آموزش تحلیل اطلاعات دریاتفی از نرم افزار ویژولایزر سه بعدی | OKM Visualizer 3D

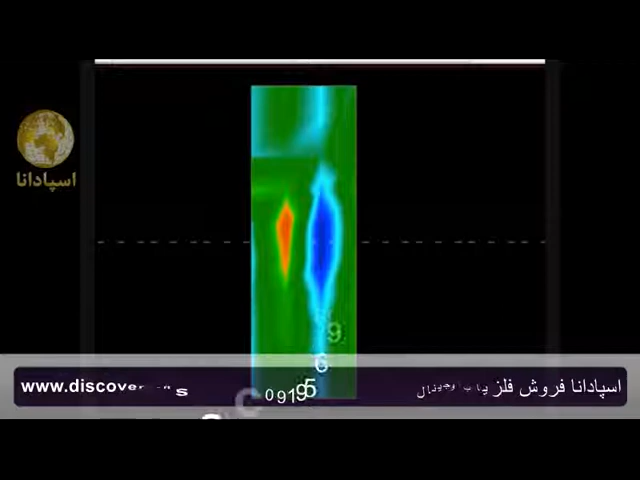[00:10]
This was a scan that I want to thank some gentlemen in Utah for doing. This is of a very old grave here in the United States, which is, for the United States standards, happens to be old, but it's between 130 and 150 years old, approximately. And the reason I wanted to show this is to show what consistency looks like. And when you have the consistency and you get things that look the right, look the same, you can repeat them. So here, for example, is the first scan that they did.